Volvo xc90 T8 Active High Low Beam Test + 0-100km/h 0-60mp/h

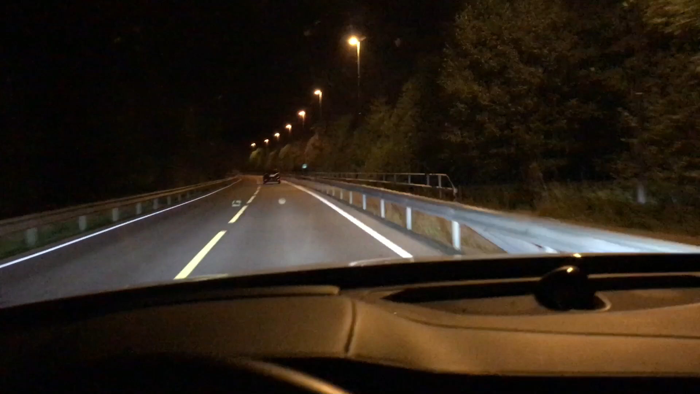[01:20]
got a lot of cameras up here and it checks out for a lot of rear lights and other lights and because of the street lighting the only negative thing is that then it won't turn on the high beams because then it doesn't really know what to do it gets confused and as you can see the one in front there tries to turn on these high beams but since
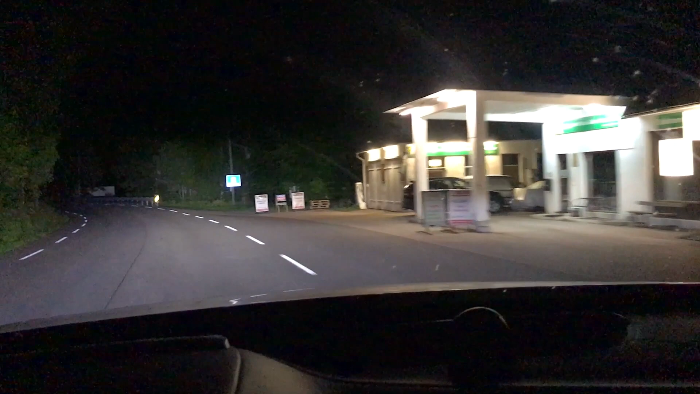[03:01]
the system and there it kicked out and it gets a little bit confused when there are lights on the side of the roads and so on but it's functioning pretty good and it's not a big this is the car in when you
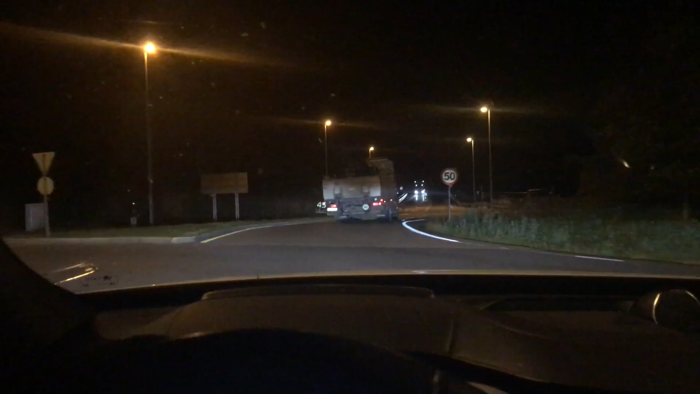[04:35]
blocked out and the truck should also never have any light on it so it will light up the sides and around the truck
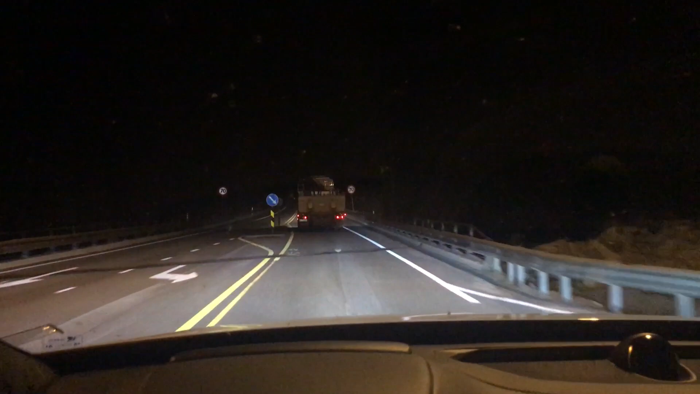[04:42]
so we will see it's on now and it's turning on and as you can see slightly on the camera it lights up in between our on each side of the truck from the side there and now there's coming a vehicle and then it will follow that one also it isn't that easy to see but there's a
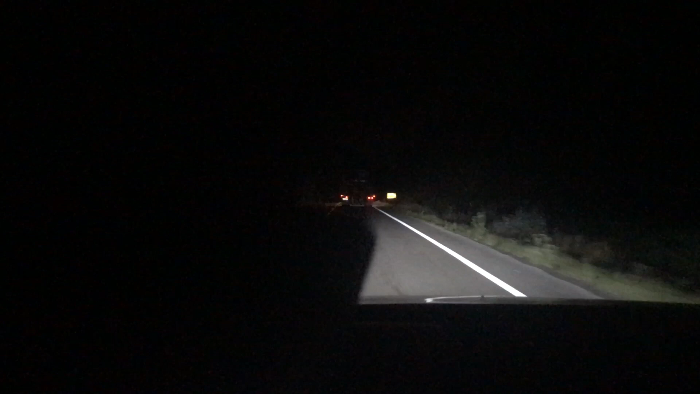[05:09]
dark spot where the truck is and any traffic coming in here will also be darkened out by the high beam so it's really smart
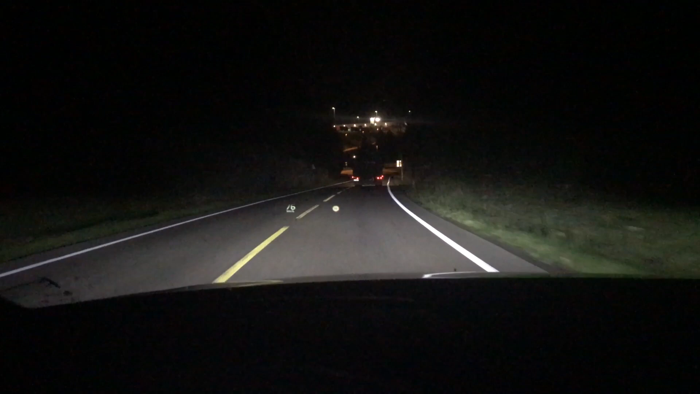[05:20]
so what is going to happen when we are meeting a car now is that at the last high beam the brightest high beam is going to turn off the one that is not directly pointed which is just lighting it all over the place that will turn off and then the rest of